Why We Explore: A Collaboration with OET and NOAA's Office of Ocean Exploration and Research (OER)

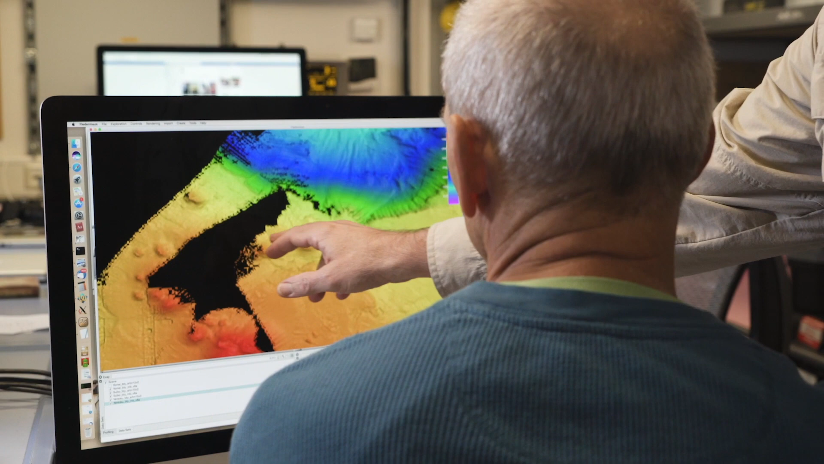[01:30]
High resolution maps reveal new features and
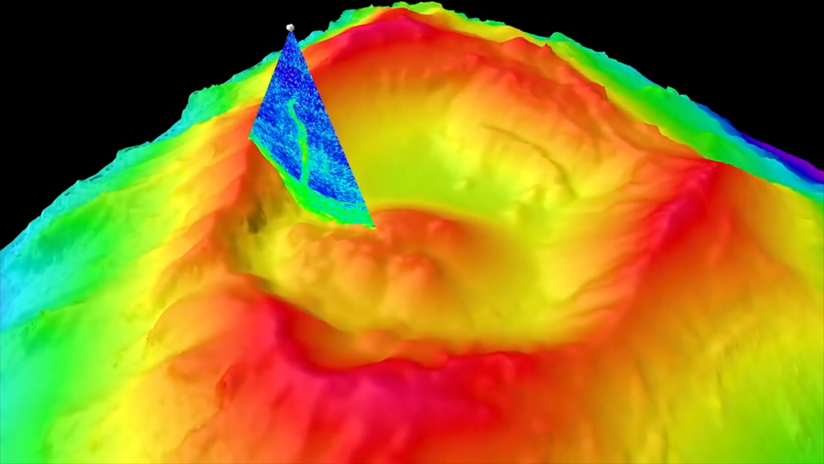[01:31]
guide scientists to unexplored areas where further study can take place.